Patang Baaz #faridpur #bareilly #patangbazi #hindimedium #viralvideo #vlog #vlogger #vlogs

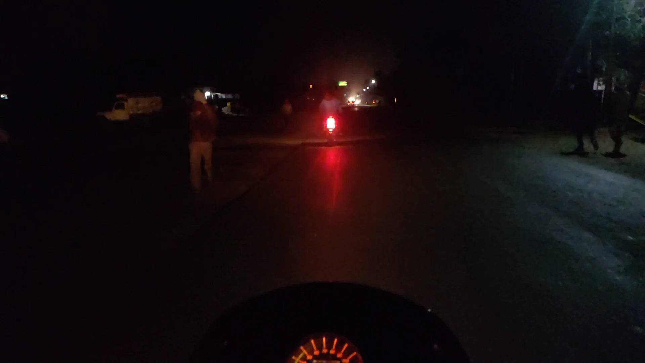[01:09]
तो गाइस, फाइनली हम निकल चुके हैं, देख सकते हैं आप सामने कभी सन्नाटा है रोड पर, और हमारे साथ हमारा चचेरा भाई भी आया है छोटा हमसे।
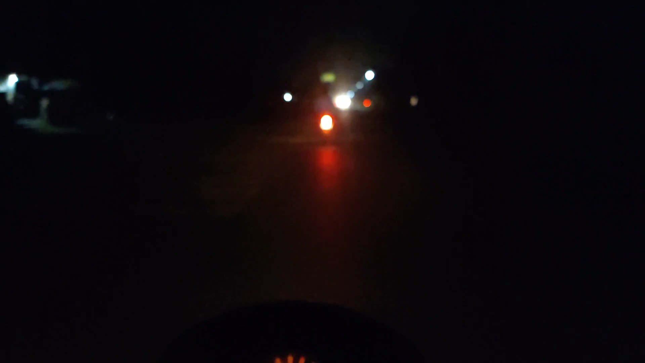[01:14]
गाइस को इसको भी दिखाएंगे हम, काफी खूबसूरत है ये, और कोई लड़की हो शादी के लिए तो बताना गाइस।
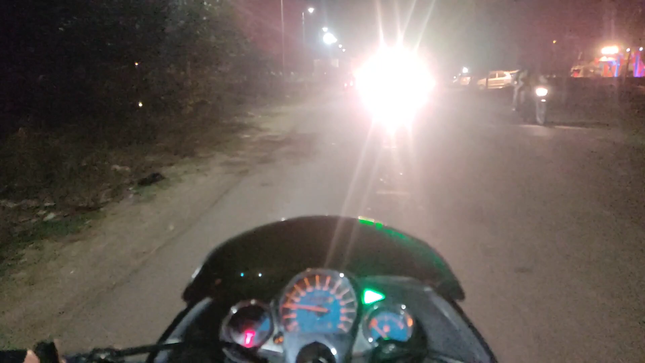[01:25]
तो गाइस, हम आ चुके हैं सामने, देखिए हमारे, अब हम एंट्री लेने वाले हैं अंदर, देखिए नजारा सामने का।